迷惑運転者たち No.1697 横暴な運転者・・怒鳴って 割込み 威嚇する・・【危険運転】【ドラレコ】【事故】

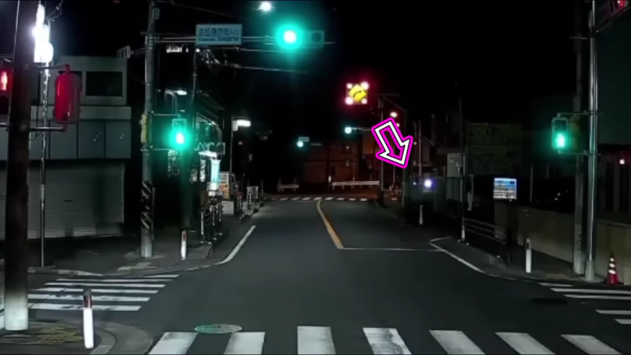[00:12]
おいおいおいおいおいおい、そっちはまだだぜ。勘違いしたのか。ああ勘違いはよくあるけども、まあ事故にならないだけよかったね。